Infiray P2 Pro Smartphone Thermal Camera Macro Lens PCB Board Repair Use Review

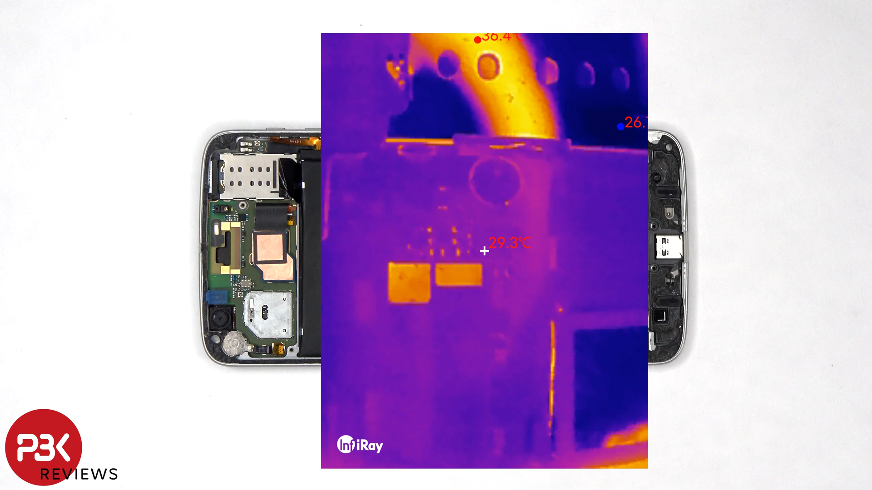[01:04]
On screen: spot 29.3°C
Whether you're trying to fix or repair a computer motherboard or a smartphone motherboard the P2 Pro with the macro lens will help you identify any shorts or faulty points. Without the macro lens you don't really get an in-depth picture when it comes to motherboards or PCB boards.
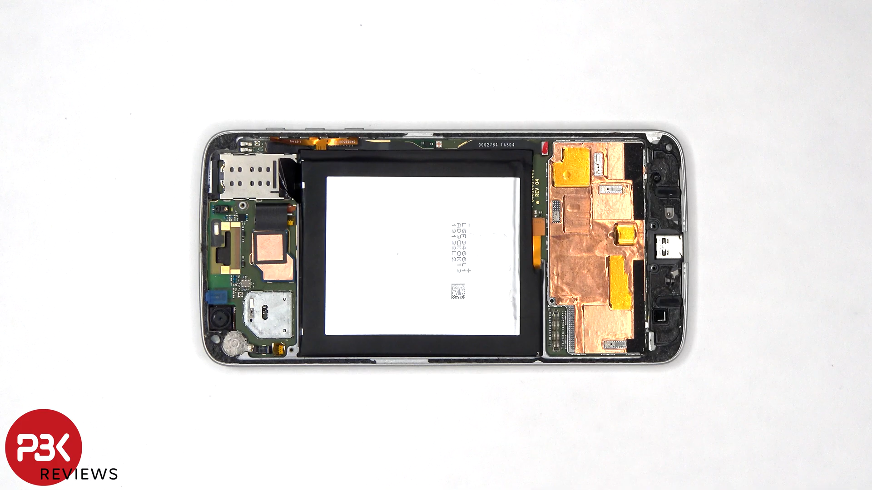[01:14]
Now if there's a shorter defective component or circuit you'll be able to clearly see the heat signature around the problem area and focus in on the precise chip or component which is faulty. The defective component would be much hotter than the rest and would clearly stand out.
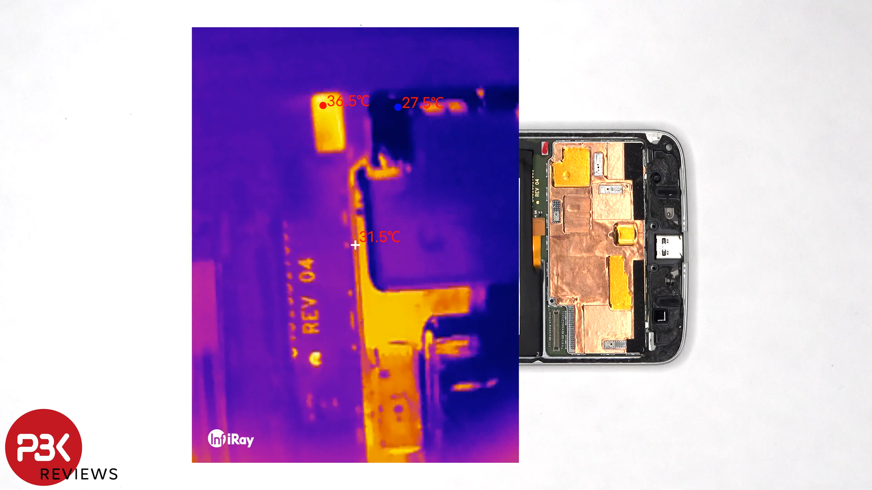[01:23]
I don't have a faulty board on hand at the moment but say for example if I want to check this board for any faults or issues or any possible shorts I'll take the P2 Pro camera and connect it to the extension cable and then connect it to my phone.
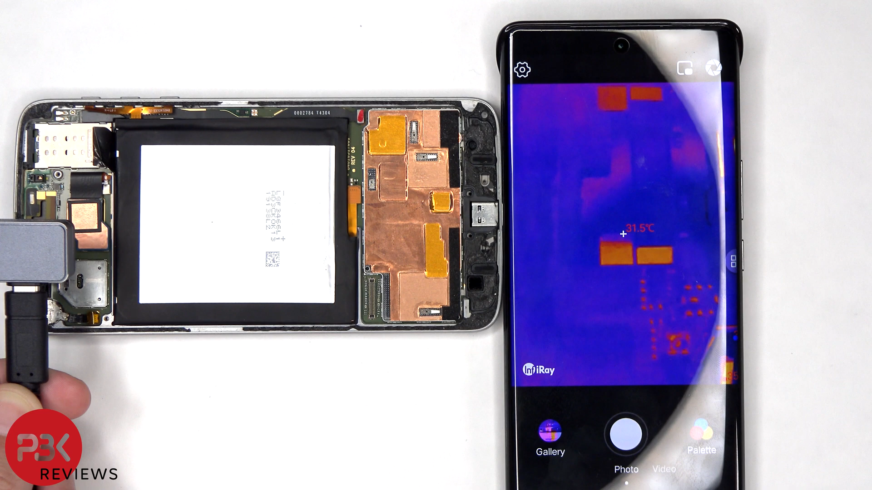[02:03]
On screen: spot 31.5°C
We basically just hover over the area to see if there's any excessive heat on any of the chips. Now for applications like this without the macro lens you won't get a detailed view of the chips or components so if we take a look over here on these two chips once I remove the macro lens we can't see it clear anymore. The thermal camera can be used for other applications without the macro lens just not for things like this which you need to up close to look. Like for example if I hover over my hand you can clearly see it without the macro lens.
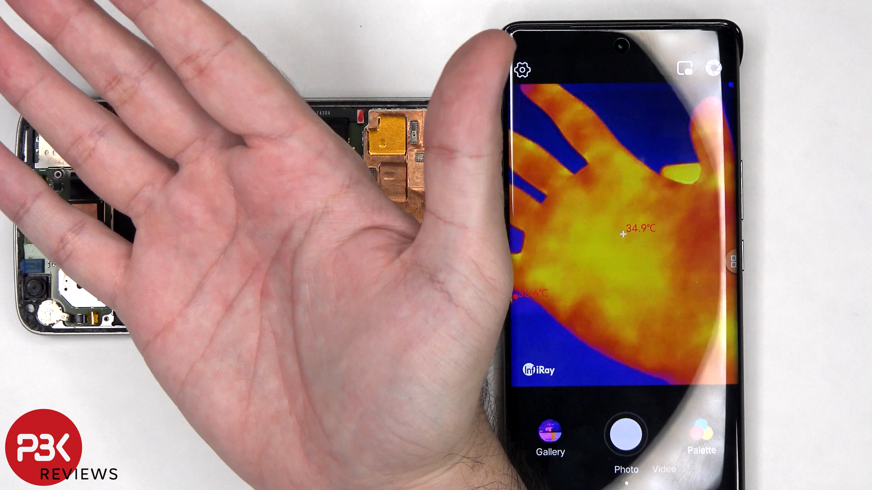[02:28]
On screen: spot 34.9°C
I'm personally not an electronics engineer and don't have the in-depth experience as